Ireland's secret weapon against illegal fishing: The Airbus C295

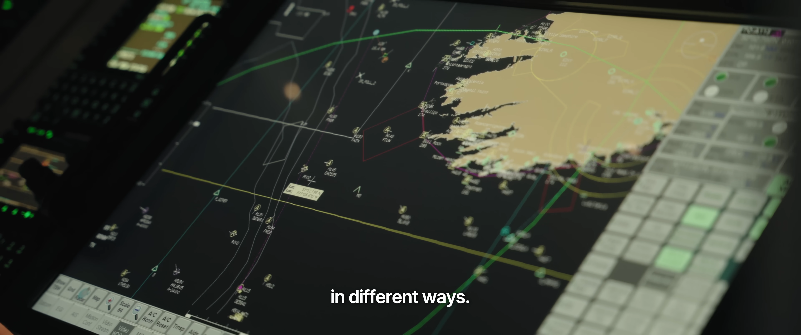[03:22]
The aircraft basically takes in an awful lot of data between all of its sensors.